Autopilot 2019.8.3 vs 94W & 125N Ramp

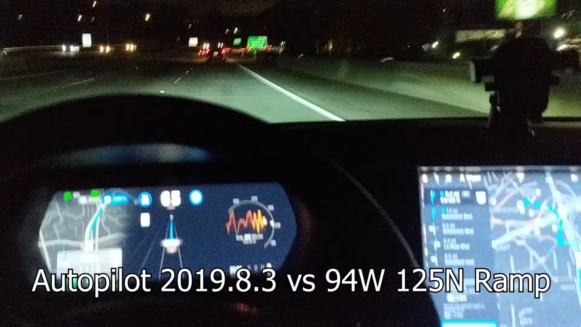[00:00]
So right now I'm at 2019.8.3.
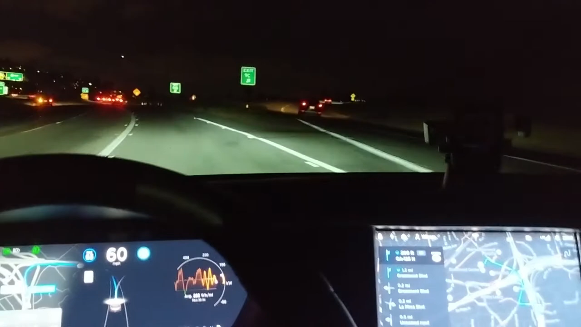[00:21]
Let's see how Autopilot handles the ramp. Here we go. All right, so Autopilot was unable to do it. In one